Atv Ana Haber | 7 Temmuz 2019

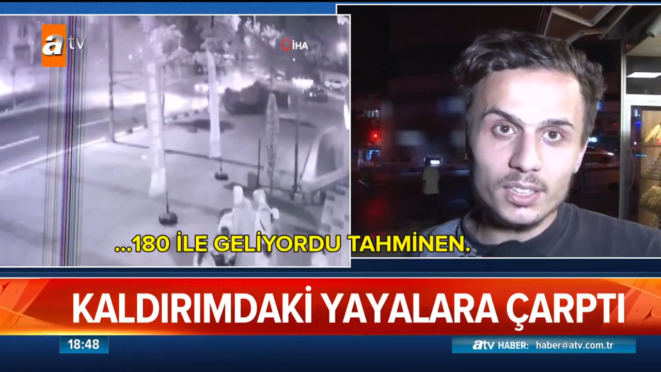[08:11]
180'de geliyordu tahminen. Görüntülerin adresi İstanbul Sancaktepe. Akşam saatleri lüks araç hızla ilerliyor. Ama sürücü bir anda direksiyon hakimiyetini kaybetti.
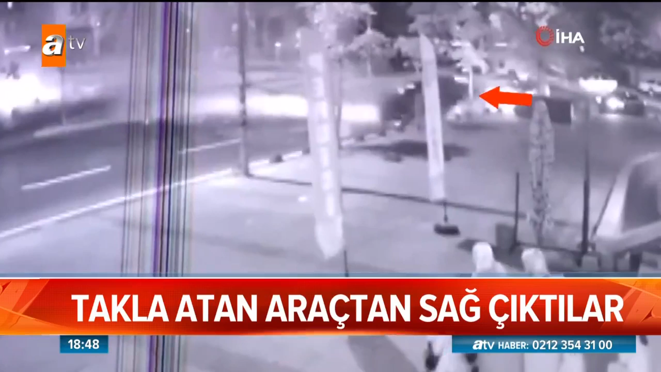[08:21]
Önce yol lehvasına çarptı.
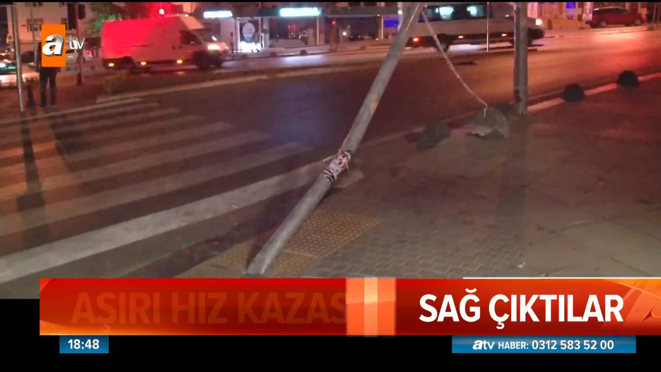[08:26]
Ardından da refüjü açtı. Araç taklalar atarak ilerledi.
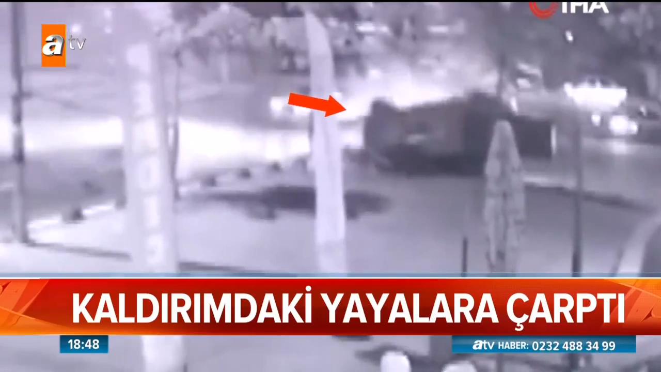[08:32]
O anlar bir mağazanın güvenlik kamerasına da takıldı. Sokak lambasına vurdu. Hala hızını alamayarak. Burada vatandaş vardı. Kendisi babam oluyor zaten.